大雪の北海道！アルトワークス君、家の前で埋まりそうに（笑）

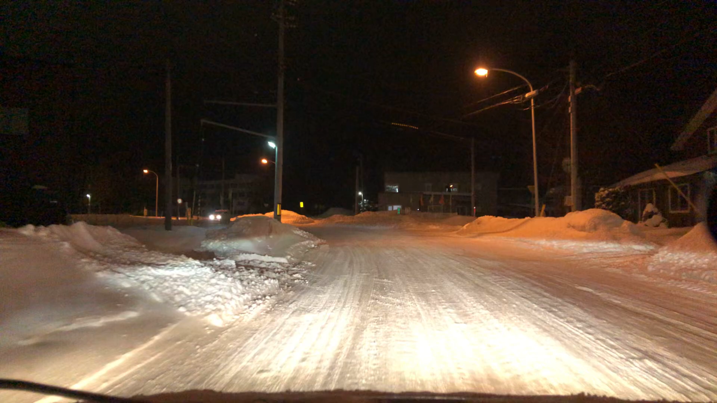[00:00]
はい、みなさんこんばんは、キムリンオーディオですえっと、仕事から帰り、家に戻っているところでありますが今日一日中ずっと雪、ずっと降りっぱなしで